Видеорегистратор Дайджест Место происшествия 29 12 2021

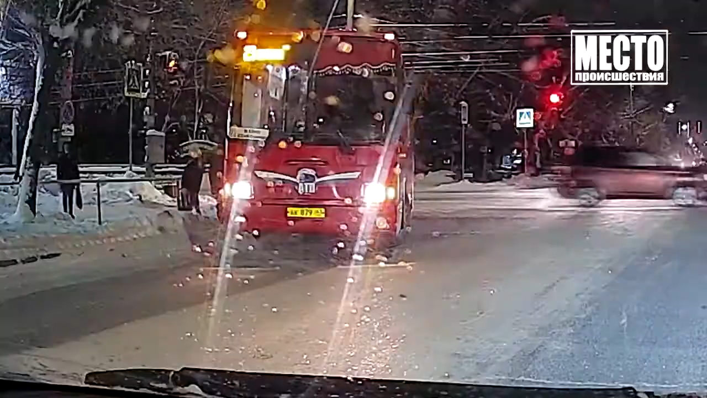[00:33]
Ее чудом откинуло на обочину и женщина не пострадала. В итоге вызывать скорую полицию участники ДТП не стали.